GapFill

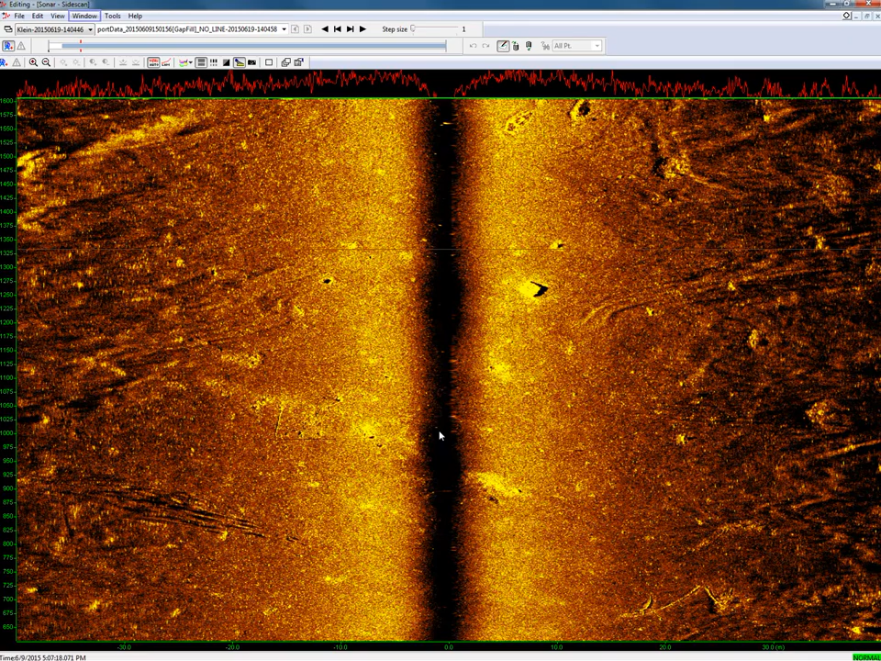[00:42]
We can't see any objects in the nadir swath But what now when we use multi-beam data? As multi-beam data includes a nadir swath If we simplify this in a drawing
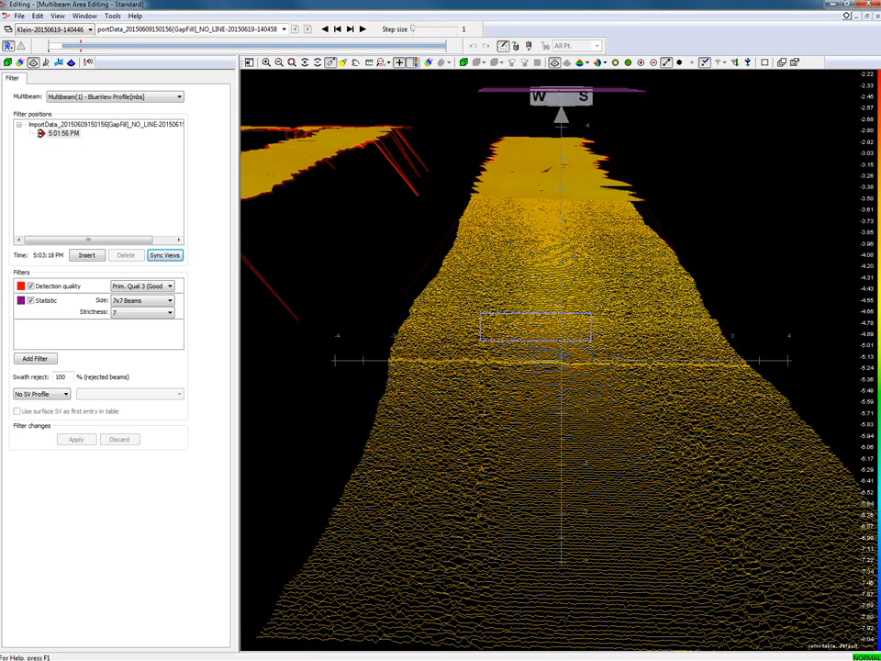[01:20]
Objects in the nadir are clearly visible in the multi-beam data So if the side-scan sonar is kafka
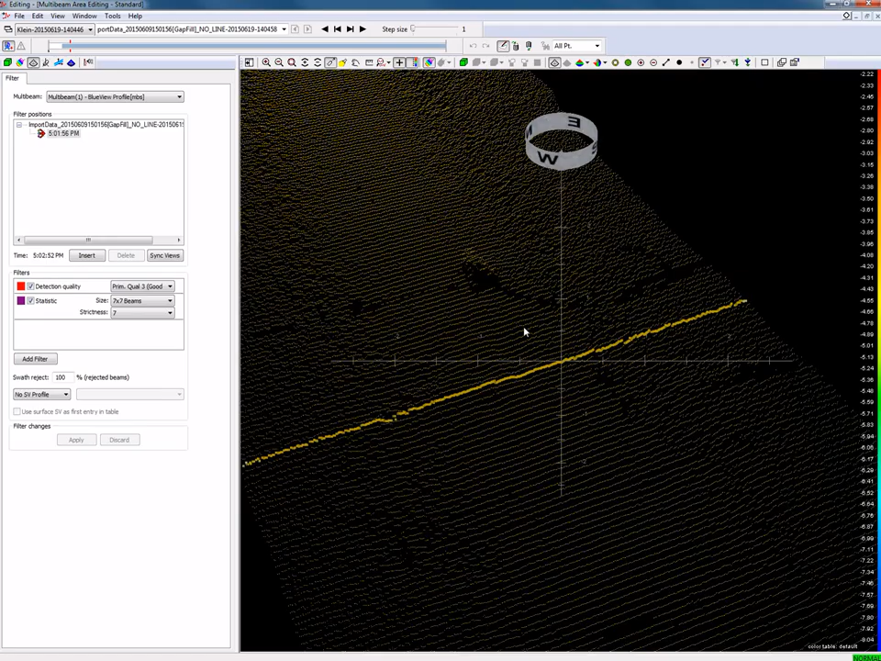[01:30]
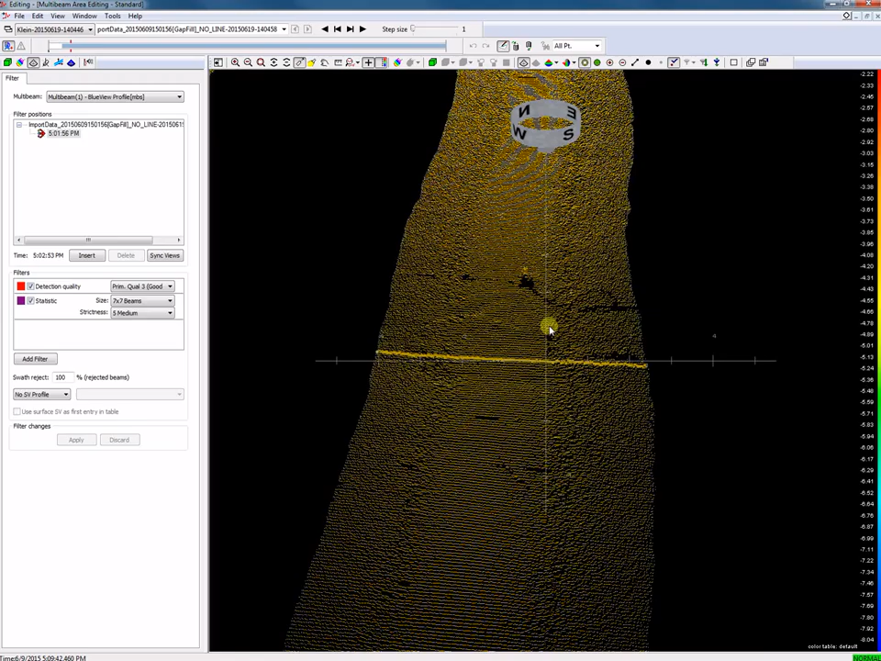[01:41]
So the layout we have a multi-beam data So it is just a matter to have the multi-beam data Covering the side-scan sonar blanket swath With the side-scan sonar data
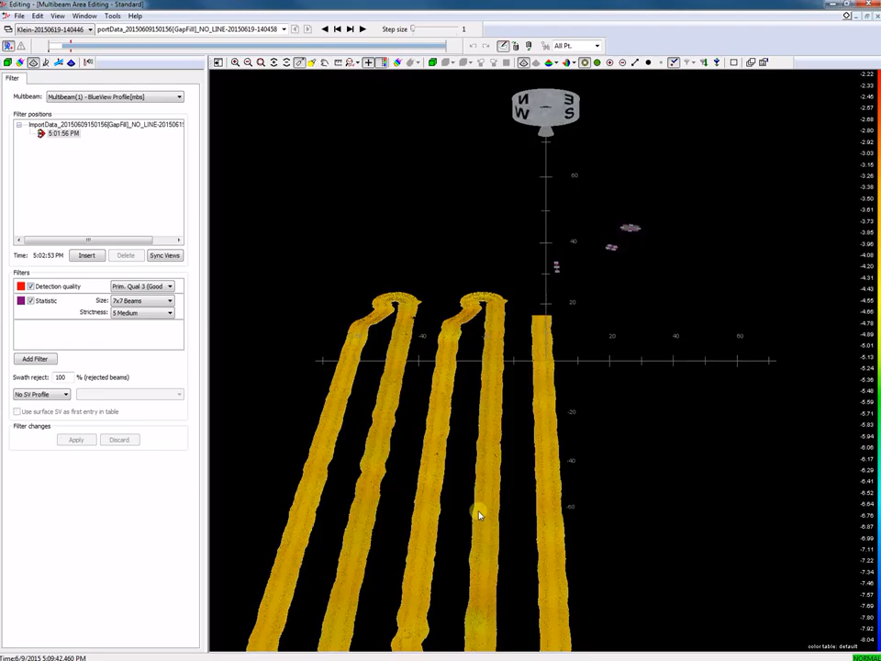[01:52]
Its the side-scan sonar data
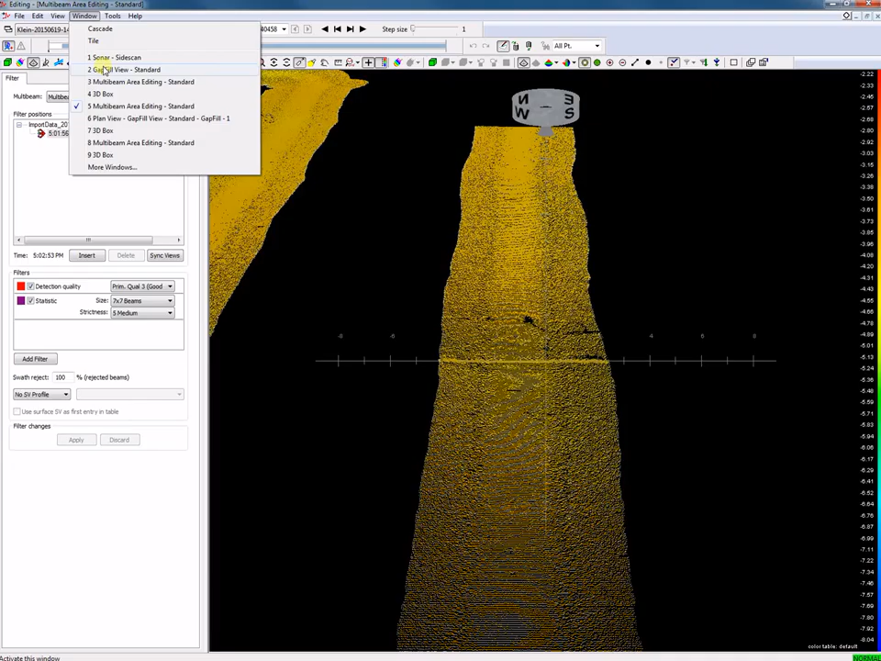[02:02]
So this data combined will give the following side-scat sonar image The blanket swath is covered And now we have objects available in the original blanket swath of the side-scat sonar data As we see here Of course from these objects we can also generate a target
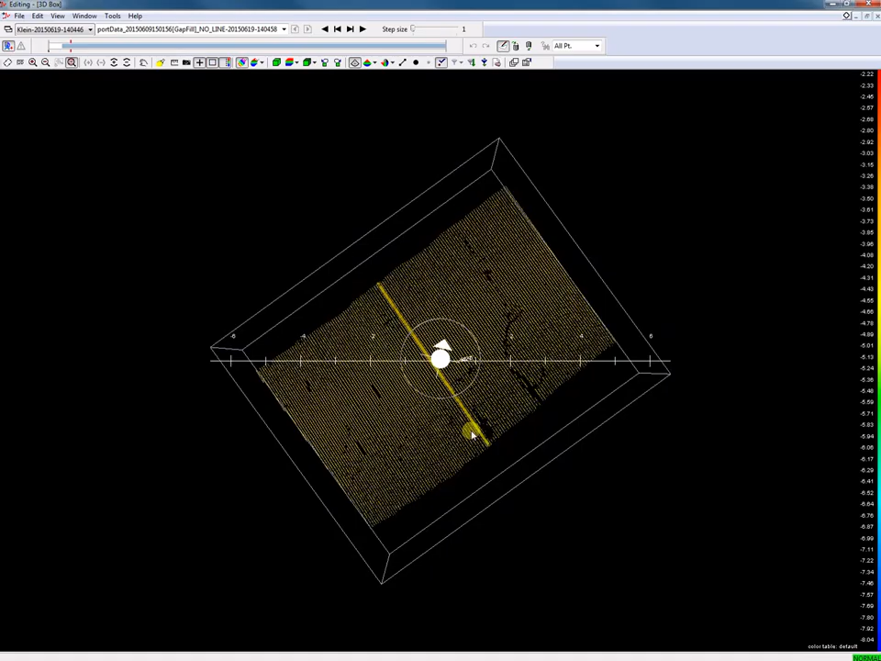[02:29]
A target in 3D from the multi-beam data
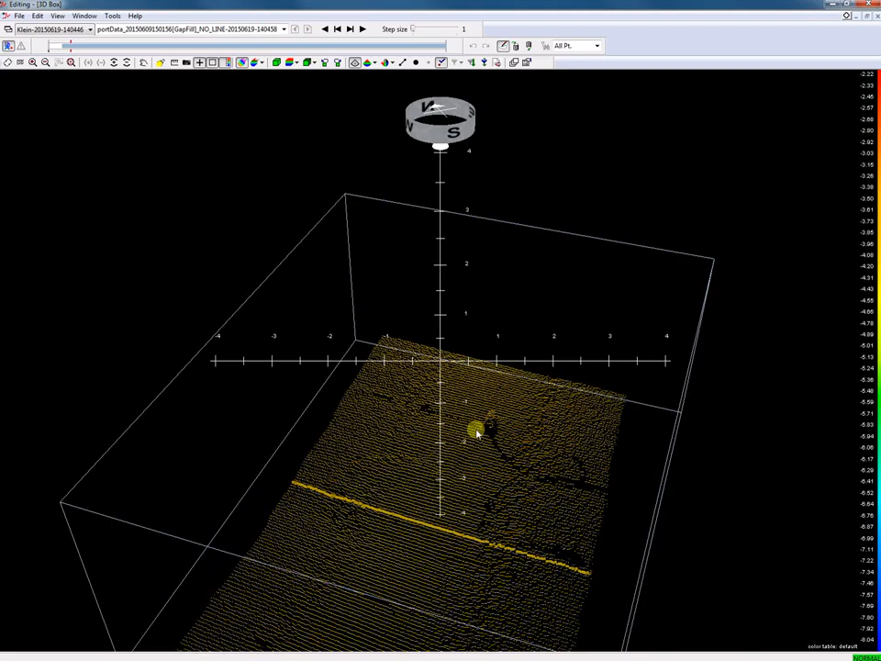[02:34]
And it is possible to export this to an ASCII file if we like
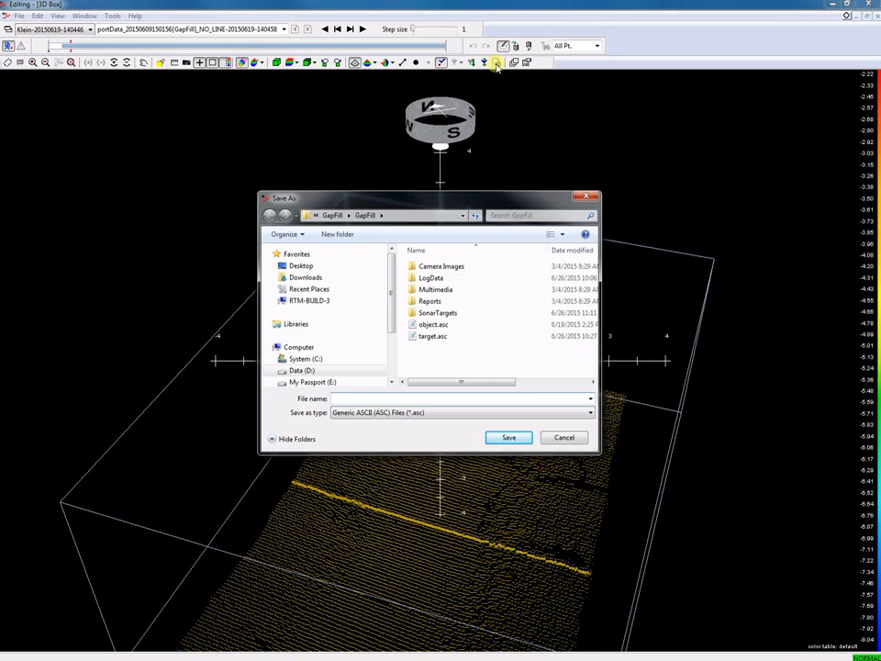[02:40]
Gap fill is an editing process You have to combine multi-beam data with side-scat sonar data Let's see how we do this in PDS
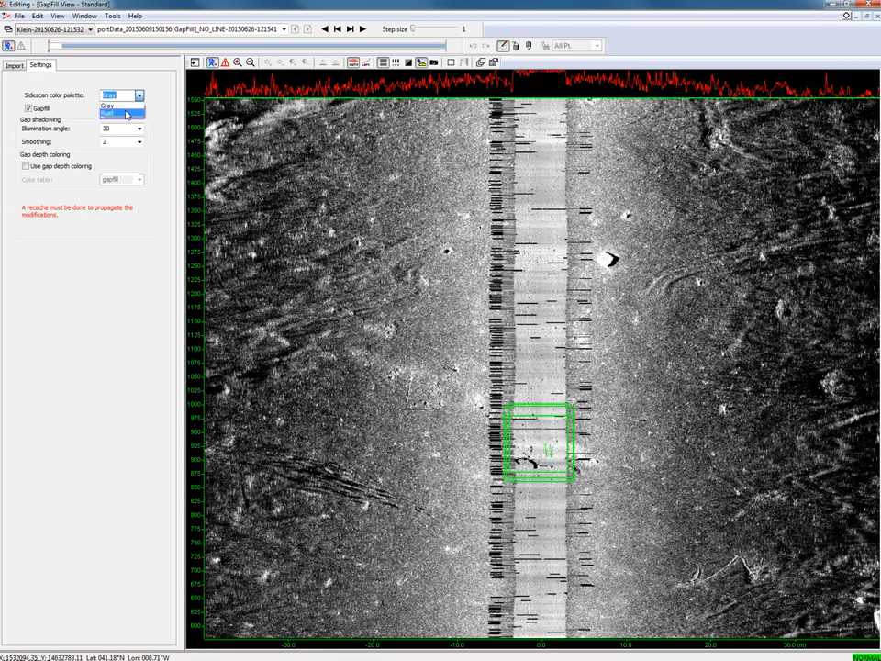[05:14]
It is possible to change the palette color It is possible to color the gap fill data We see now in our gap fill data Black spots
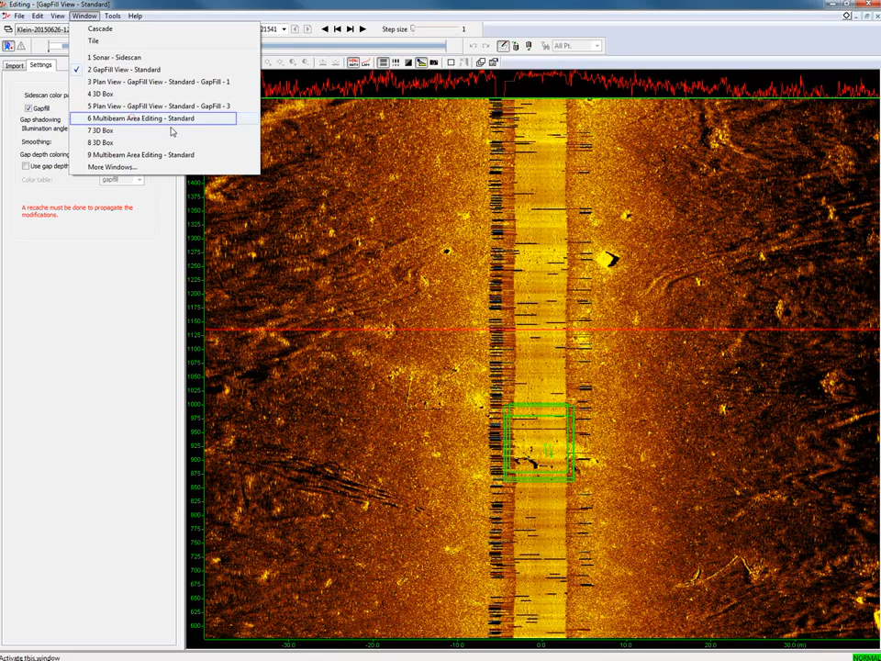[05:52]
We can clearly see this in our multi-beam area editing view So if we open this view Then we see all these spikes on the multi-beam data As the gap fill is integrated in the PDS editing module All editing features are available This means we can easily add a filter to our multi-beam data To get it cleaned A quick filter is the statistic filter
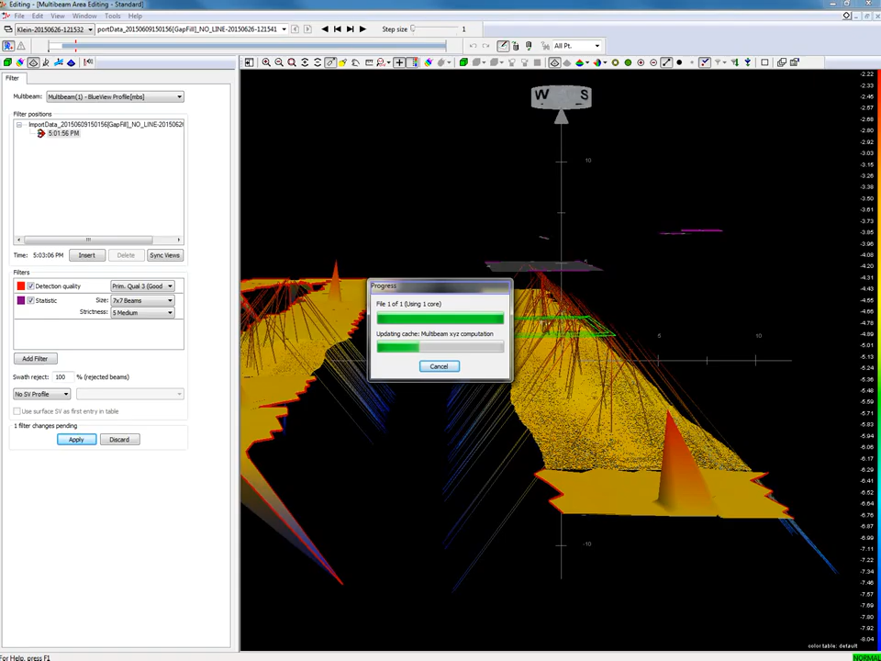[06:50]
Refer to the PDS user manual for all filter settings Most of the spikes are removed from the multi-beam data
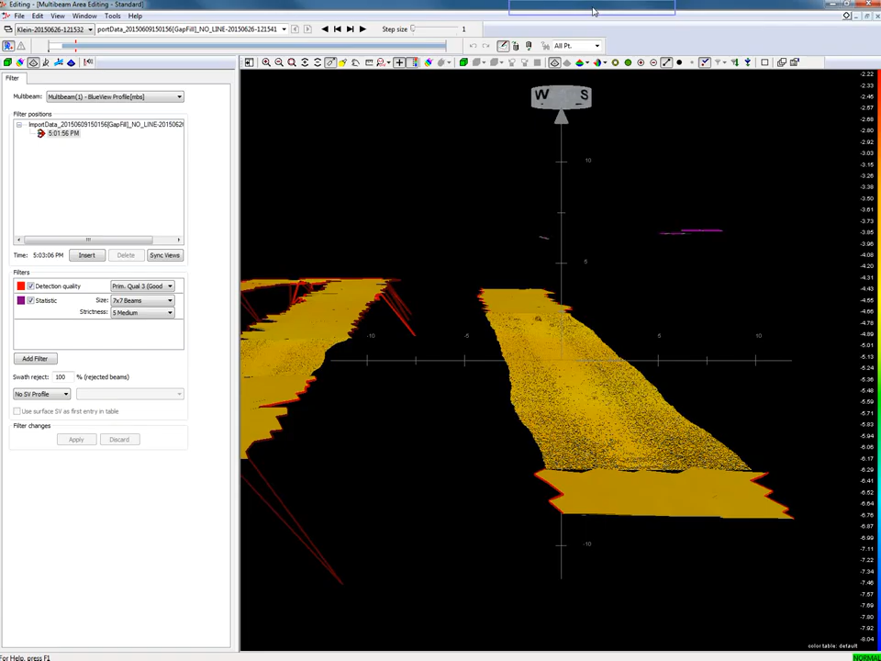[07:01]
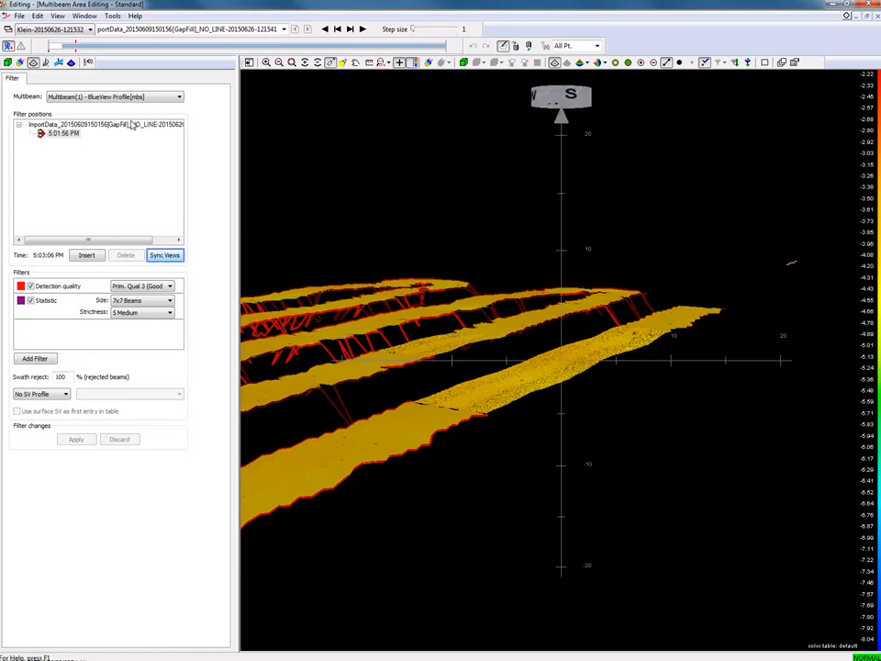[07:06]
When we press the sync view button The gap fill view will now also use the cleaned multi-beam data
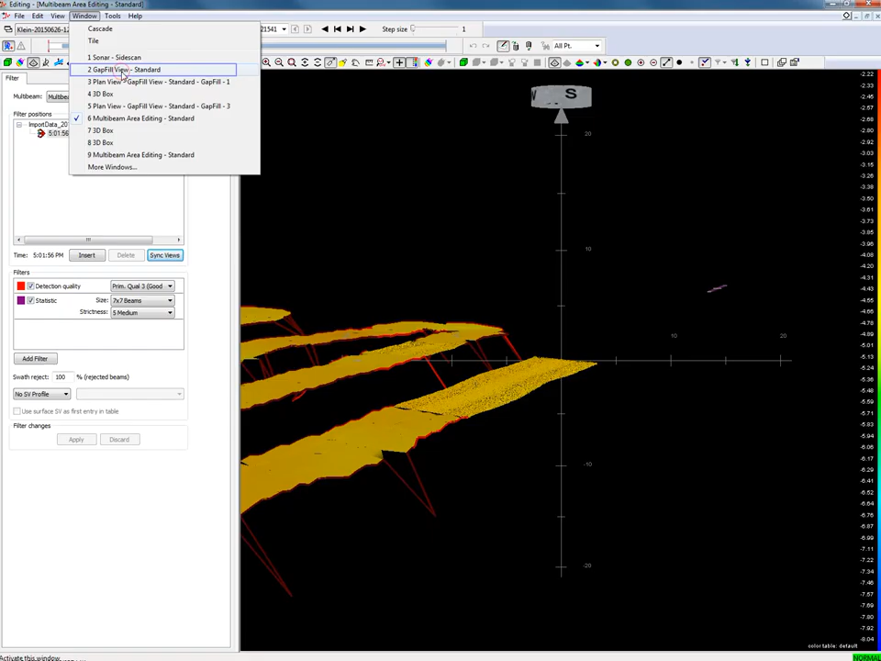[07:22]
The gap fill data looks now much better And the gap fill data is ready for use